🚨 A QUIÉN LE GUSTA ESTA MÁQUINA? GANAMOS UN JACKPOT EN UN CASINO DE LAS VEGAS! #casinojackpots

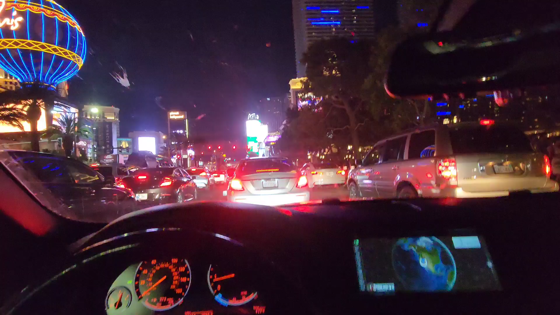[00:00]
Bueno, llegamos, llegamos señores, aquí a Las Vegas, miren nomás que chulada
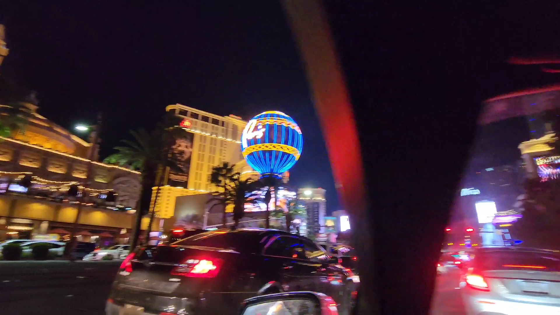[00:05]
Aquí andamos, ahí nos estamos quedando en ese hotel, el Cosmo Vamos a entrar y a empezar Juego,